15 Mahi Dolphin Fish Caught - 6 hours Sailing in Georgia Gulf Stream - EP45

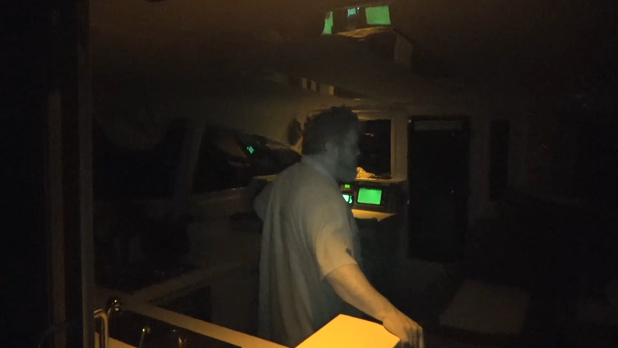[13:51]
And just now dropped the anchor.
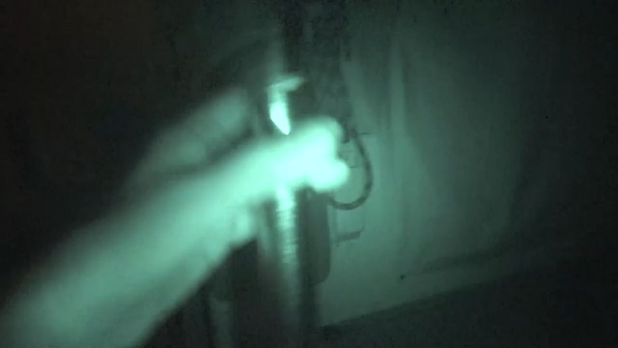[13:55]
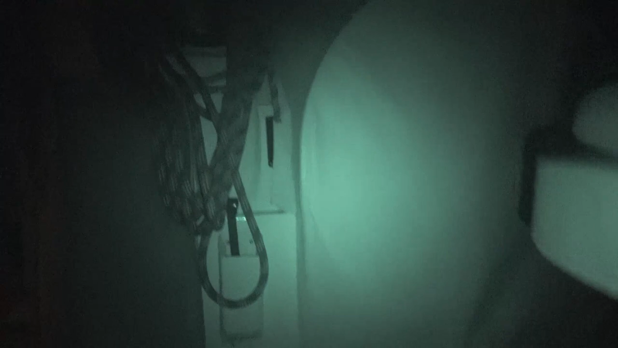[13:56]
So we're going to kind of wait out this storm right here.
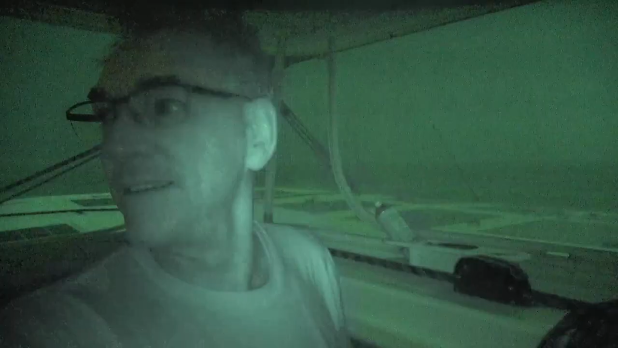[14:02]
Oh yeah, you can see the lightning out there, and the, I don't know if y'all can see it.
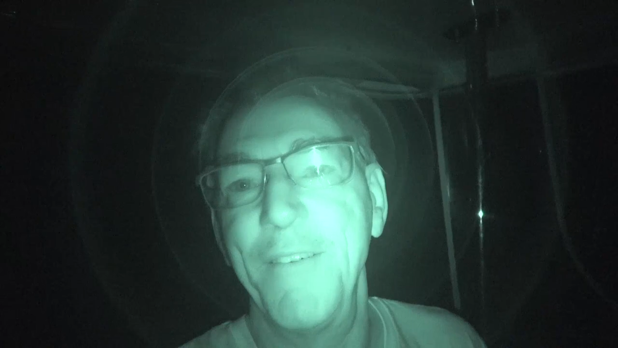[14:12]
Ocean's okay when we're out here in the ocean. No big swells or anything, so we'll wait it out here and maybe get some sleep. Hey, Steven, what you got there? So we went fishing. We got some mahi.